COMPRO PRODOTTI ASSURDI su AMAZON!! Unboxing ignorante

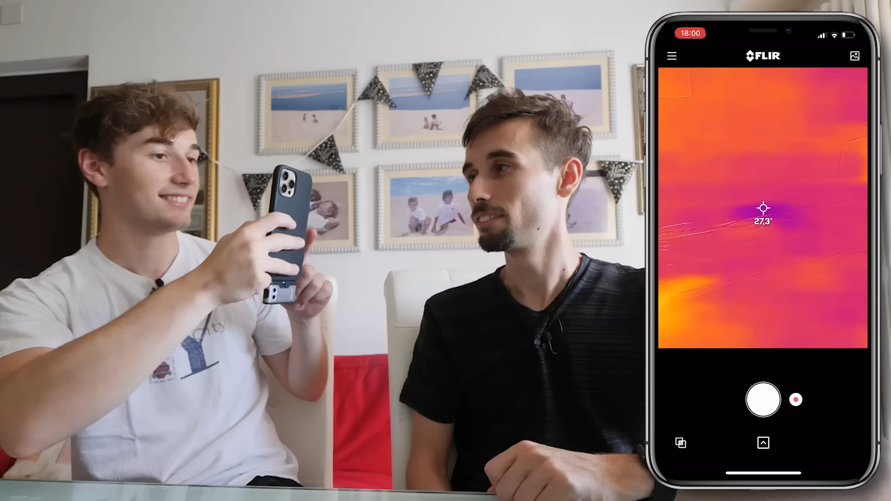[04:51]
Vediamo se ti inquadro Oddio Oddio Che brutto che sei Che strano I tuoi denti sono freddissimi Guarda me Oddio che scago Come va? Ma quanto faccio cagare Cioè sei totalmente Ma faccio schifo io proprio Ma hai sangue nella faccia? No Vediamo eh Stiamo vicini Cioè vedi che tu sei tutto quanto unico Guarda me Fa ridere che proprio hai due cose qua
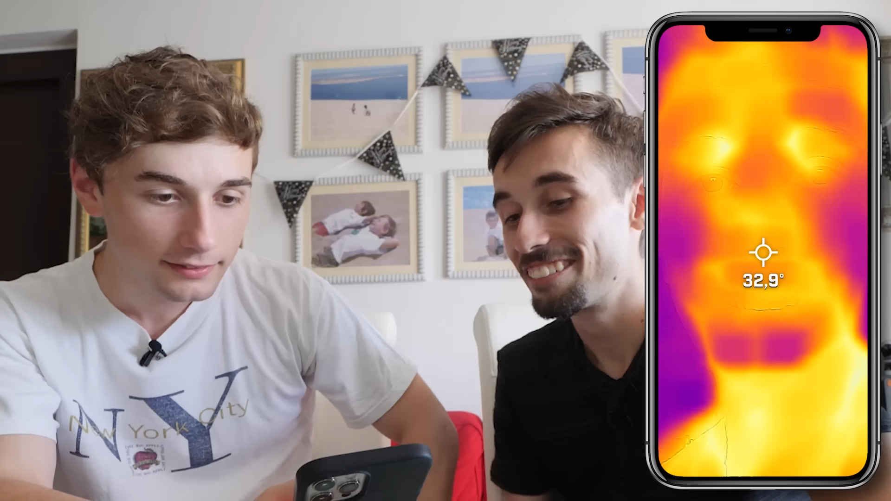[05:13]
Crimson in ventone Siamo venuti in paese per testare la videocamera
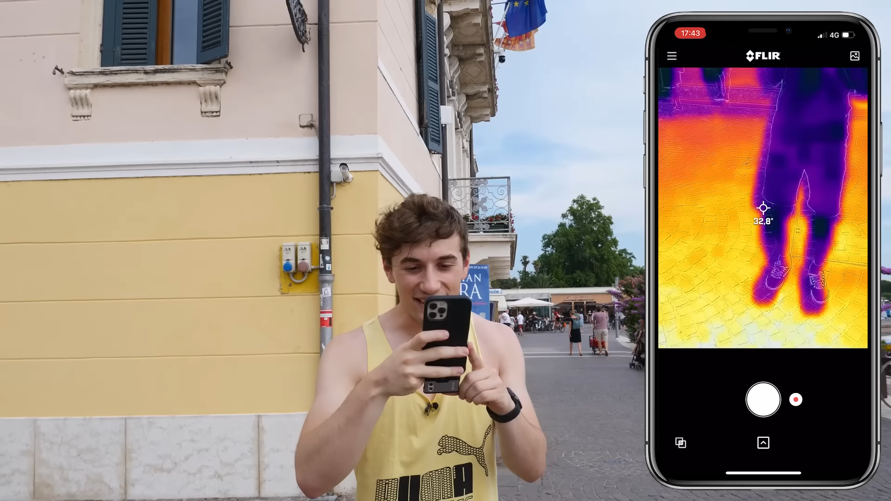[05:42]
Le persone non sono gialle Sono blu Cioè sono più fredde rispetto al terreno Sì Perché il terreno è tipo 45 gradi 46 gradi lì Lì c'è una macchia Lì c'è una macchia gialla di quelle È lì Prova a toccare il terreno vediamo
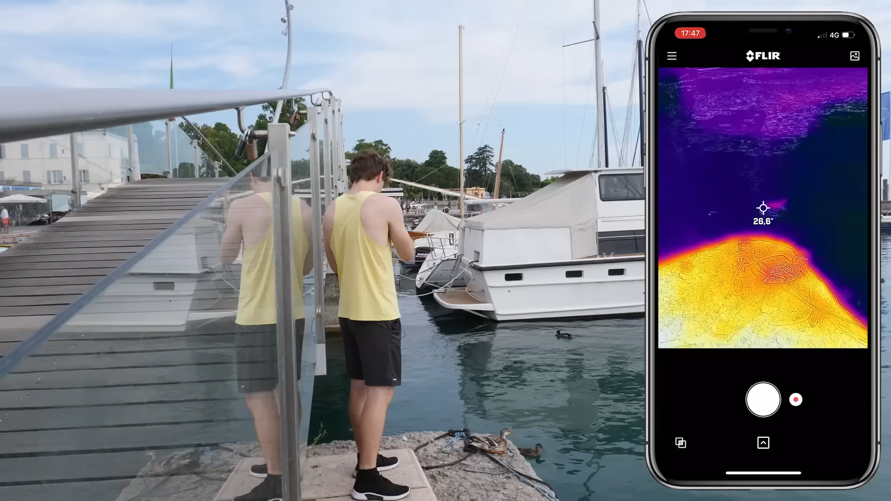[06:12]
Ah vedi lì c'è la papera che nuota E si vede una macchia che nuota Una cosa interessante che potremmo andare a guardare È il gelato
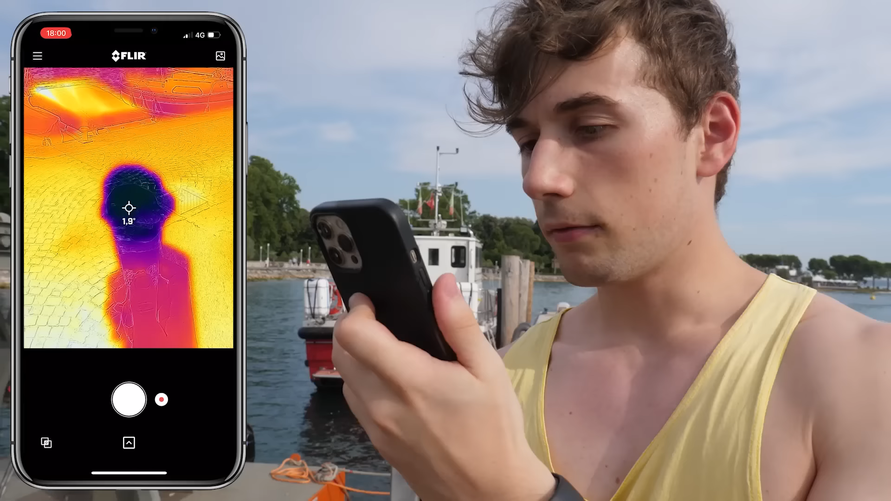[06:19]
Vecchio sto gelato è nerissimo
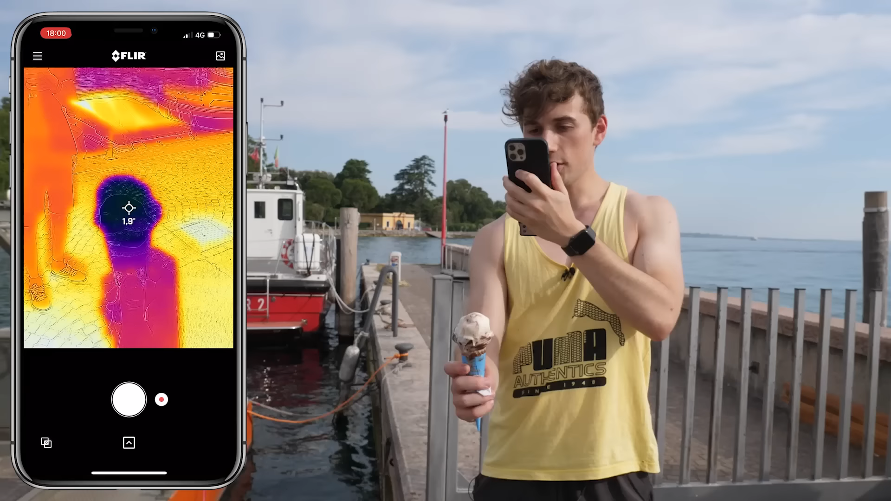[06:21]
C'è il gelato che è un grado Il terreno che è 40 gradi E questo è un grado È tutto nero Siamo venuti ai
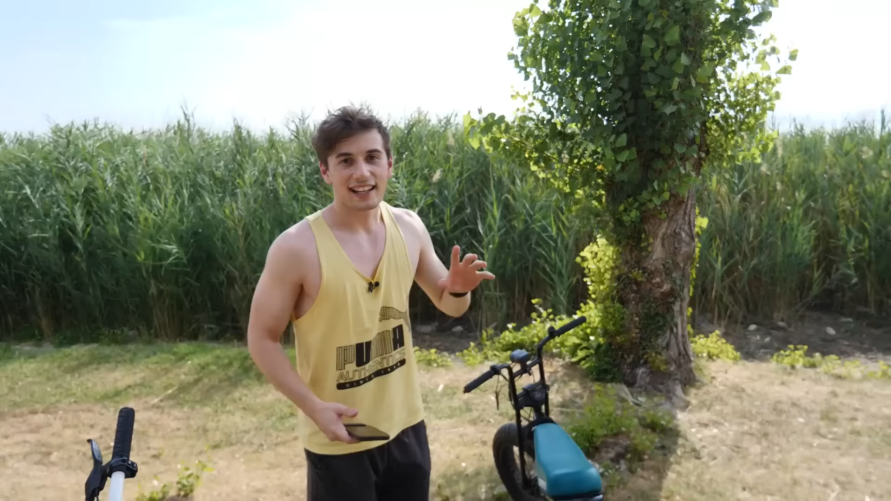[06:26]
canneti Perché ci sono un sacco di pesci Un sacco di animaletti
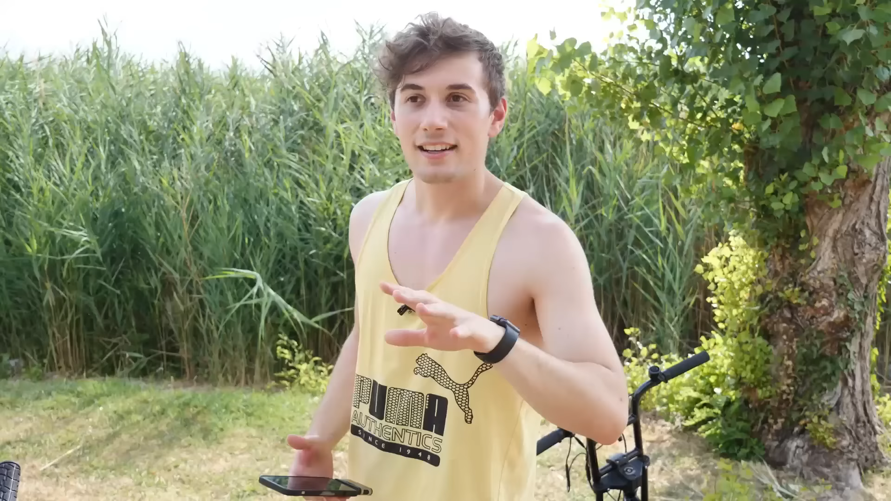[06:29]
Nascosti alla visione nostra dell'occhio Perché sono tra i canneti che si nascondono Quindi vediamo se con la videocamera termica Riusciamo a trovarli
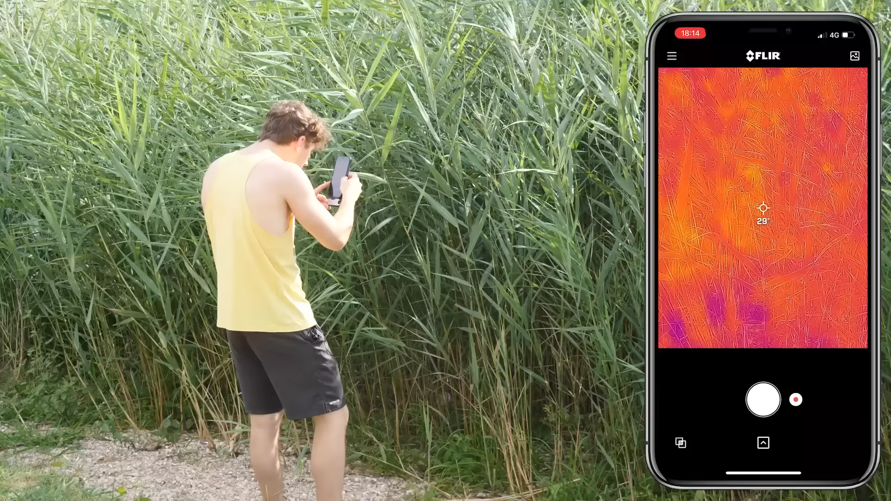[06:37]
Allora c'è qualcosa Però non capisco se sono animali
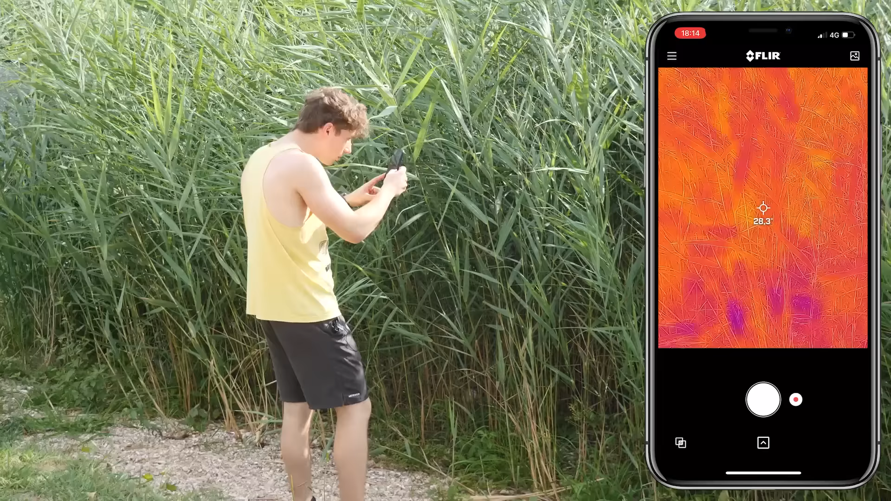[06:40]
O non è nulla
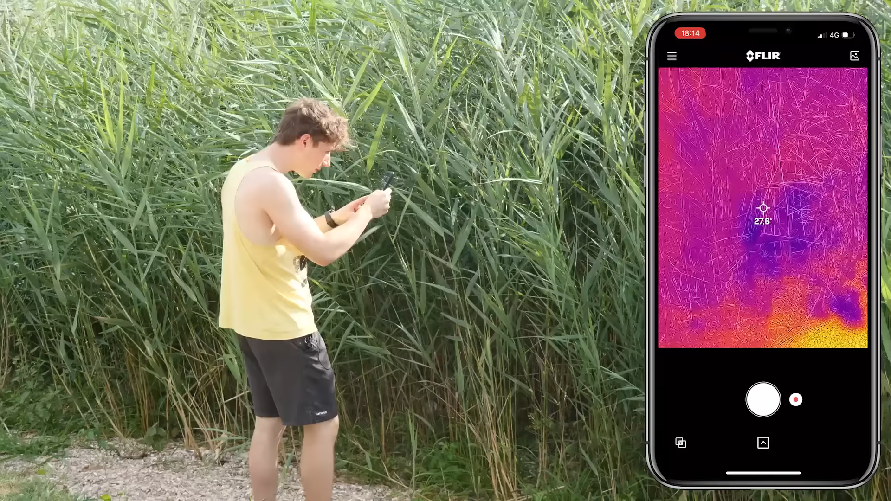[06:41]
Vedo che in alcuni punti c'è freddo Secondo me fa schifo e basta